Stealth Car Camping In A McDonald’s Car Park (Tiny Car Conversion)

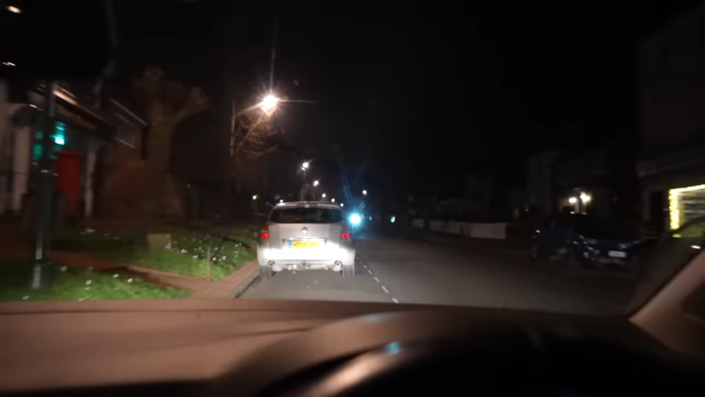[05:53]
That's the view up there. That's the view out there.